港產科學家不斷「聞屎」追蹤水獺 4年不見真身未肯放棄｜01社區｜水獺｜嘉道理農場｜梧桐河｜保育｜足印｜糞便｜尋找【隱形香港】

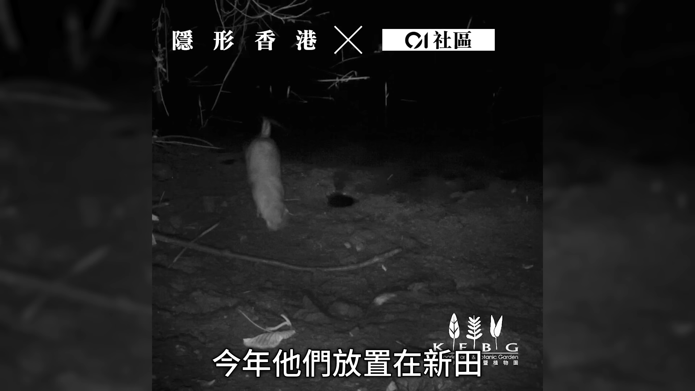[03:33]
今年它们放在新田的一部红外线相机就拍到这一只水策
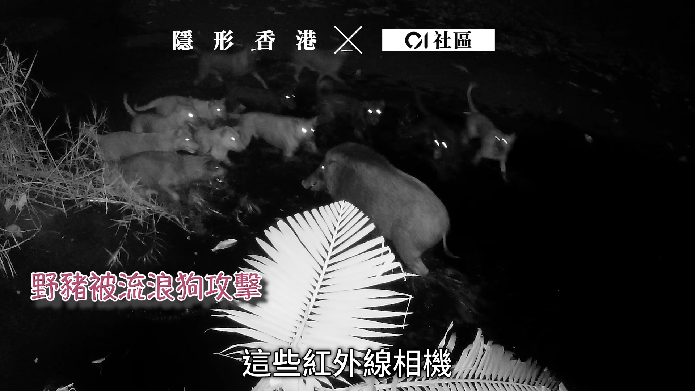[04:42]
这些红外线相机亦都是团队研究水策生态的重要工具不单只水策还有很多